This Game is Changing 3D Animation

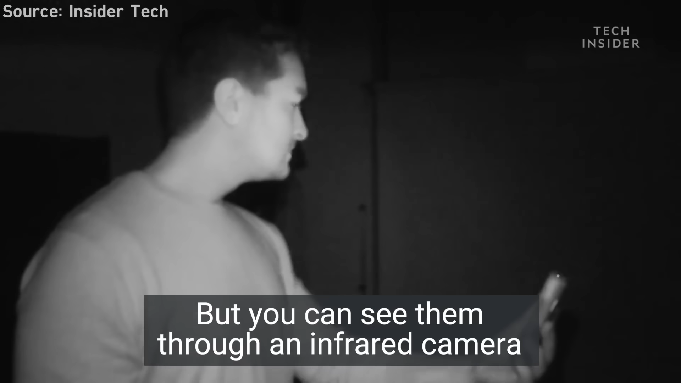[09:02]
Your iPhone's face tracking used for Face ID already projects infrared dots onto your face to unlock your phone,